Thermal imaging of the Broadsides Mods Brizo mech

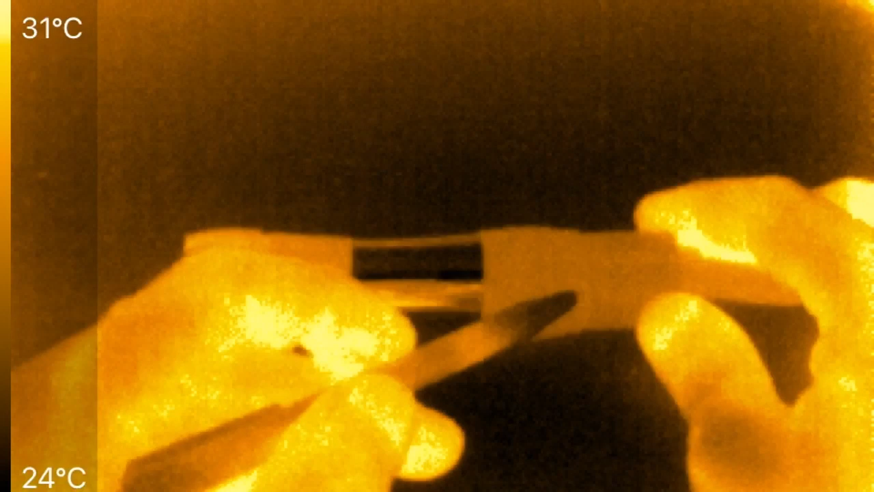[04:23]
On screen: scale top 31°C, scale bottom 24°C
thread ups here with the atomizer goes in which makes sense because there were just two small points of contact that I saw when I examine the contacts and the inside of the button the only two small points of contact for all the current to flow so that naturally is going to be where the heat is created now again this is not a ton of heat it's just the amount
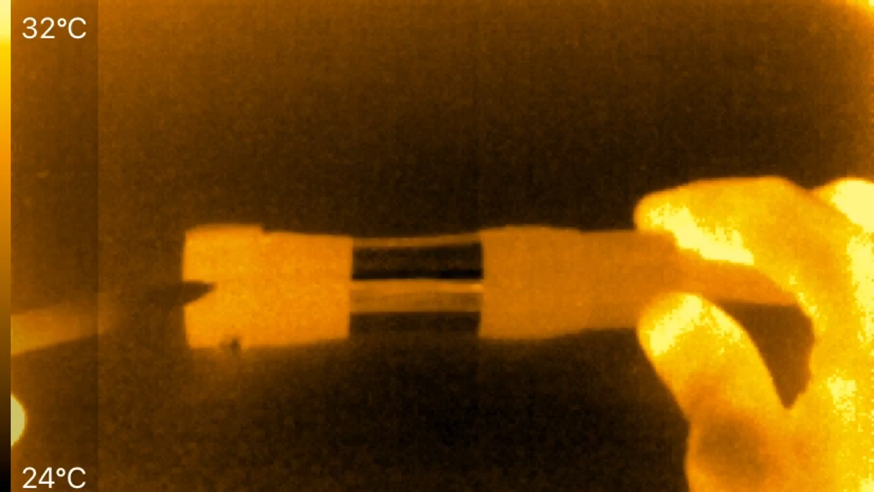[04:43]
On screen: scale top 32°C, scale bottom 24°C
of heat that is generated is created the contact points and not the threads that's all for today thank you for watching